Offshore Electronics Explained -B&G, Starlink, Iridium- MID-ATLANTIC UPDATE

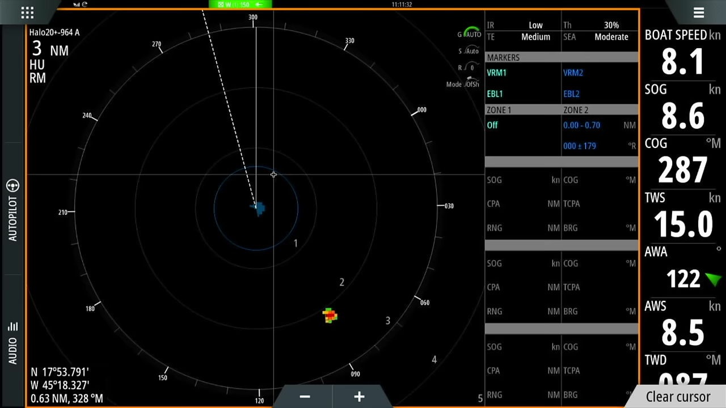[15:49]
once in a while we'll see a little dot pop up let me zoom in here a little bit and see see if something pops up if it's on the sweep for just a moment or two this can actually be it can be birds the radar sometimes can see a big swell that comes through um and it can also pick up little uh little clouds little
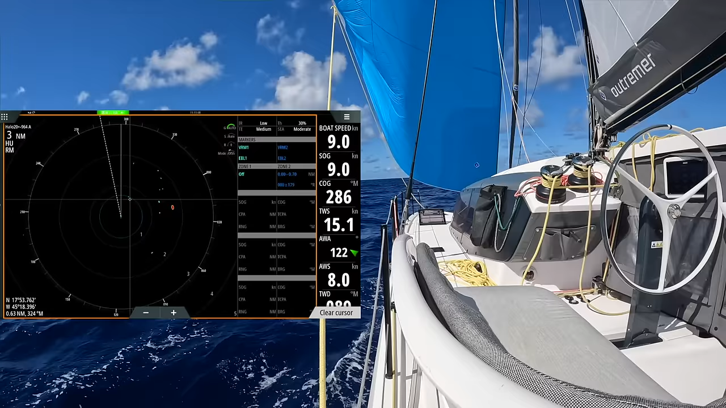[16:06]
little squalls which we've been knock on wood pretty lucky with so far so radar is also very important for
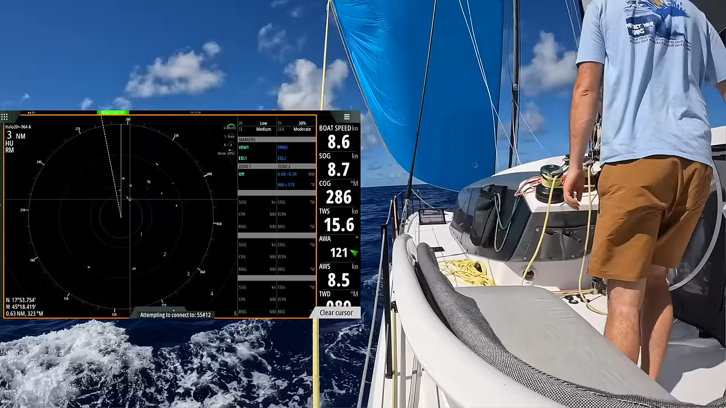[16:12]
us but mostly just at night let's go back to our hybrid view and this is this is really what we're looking at 99 of the time is this this hybrid view